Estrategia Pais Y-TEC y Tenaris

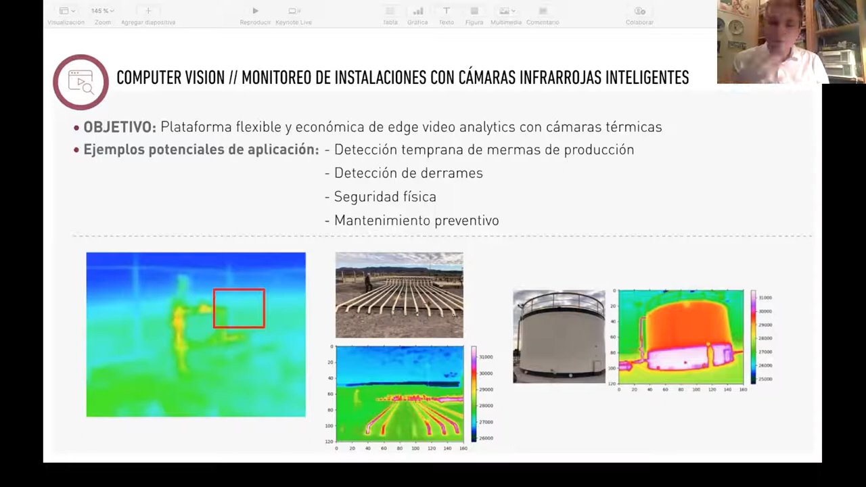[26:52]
Y el algoritmo está radicado en su... Entonces solo emite o solo transmite cuando algo tiene, cuando algo está pasando. Entonces toda la infraestructura alrededor de ese sistema es mucho más económico, ¿sí? Y lo mismo, por ejemplo,